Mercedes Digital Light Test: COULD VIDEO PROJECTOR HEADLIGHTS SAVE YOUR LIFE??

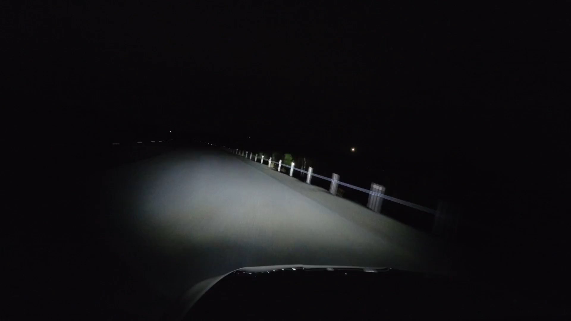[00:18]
This is the most stunning take on the Mercedes After Dark driving experience that I've ever come across in terms of the headlights,
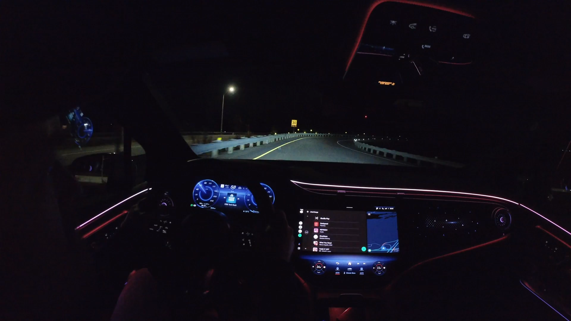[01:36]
I've come to expect excellent lighting system performance with some cutting-edge high-tech built-in,
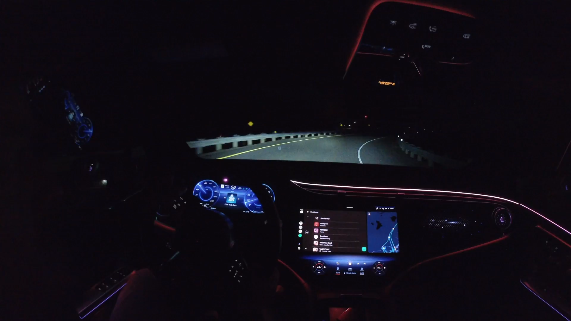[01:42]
and a beautiful after-dark experience from the cabin to enjoy that from.
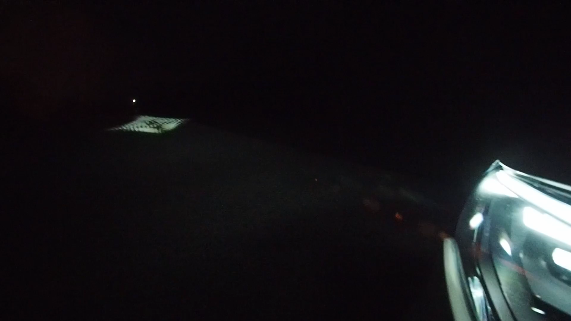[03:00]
But more importantly, those projectors, which are literally projectors, unlock special powers like the ability to check mapping and elevation data based on GPS, and optimize the forward lighting to take hills and valleys into account,
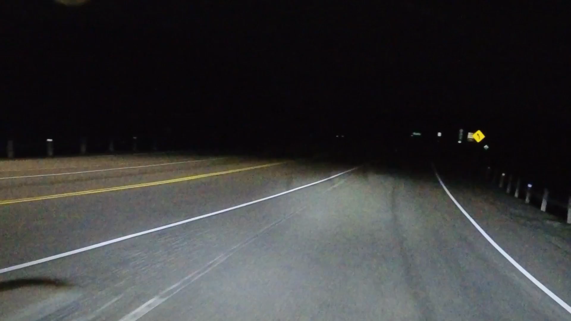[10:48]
The edge of the beam pattern on the road reveals small dark notches that give away the positioning of the light's pattern, as the micropixels behind bend light to better match the road's surface too.
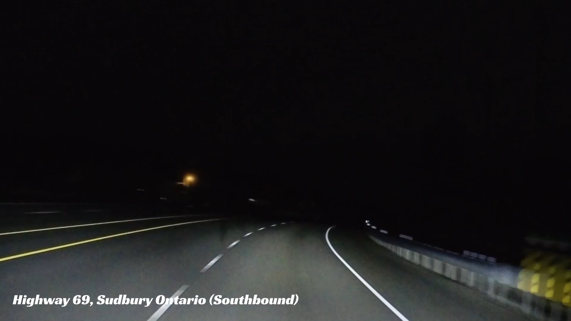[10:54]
So that's a look at one of the most high-performing lighting systems I've ever tested from one of the most beautiful